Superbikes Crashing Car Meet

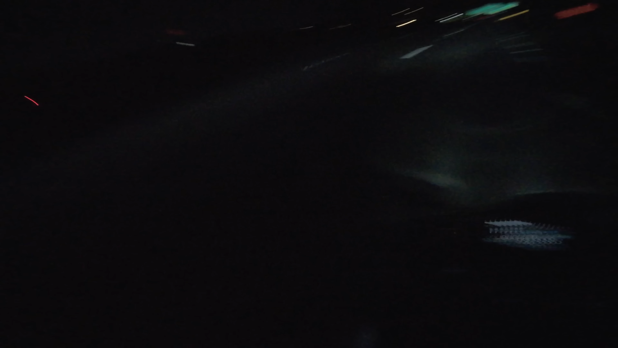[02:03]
it's actually really dark outside, so I, like, myself can barely see anything. I don't know why it's like just so dark today.
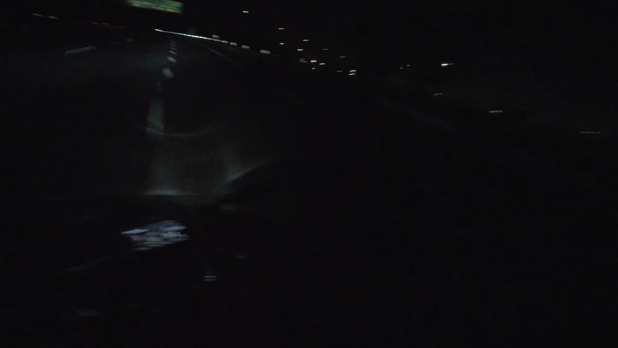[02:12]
No moonlight or nothing. Yeah, I've been to that spot a few times. Usually they do a ride or a drive somewhere from there. I highly doubt we're gonna go on that one, like go on part of it.
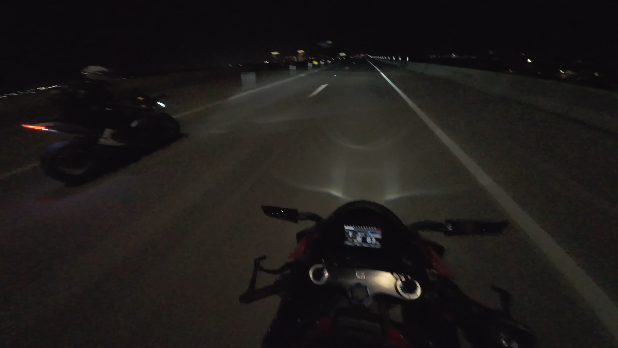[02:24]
But yeah, still, you know, taking the Fireblade to the meet since you guys want Fireblade content. The two Japanese ZX-10R and a Fireblade. That could potentially be a cop in front of us. So, oh, that's definitely a cop.
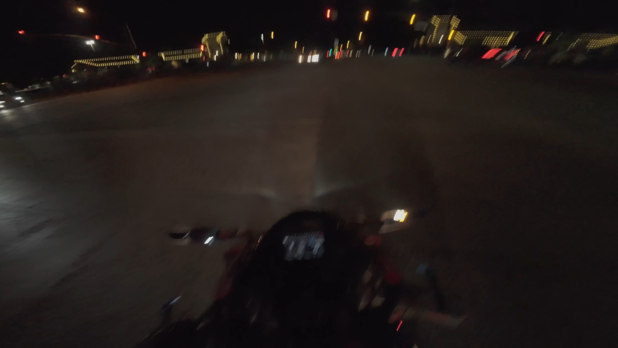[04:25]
Let's see what's going on there, as that cop is literally right here. I'm very undecided about how I want this build to go on the Fireblade. I don't want to like kind of ruin the bike, you know what I mean?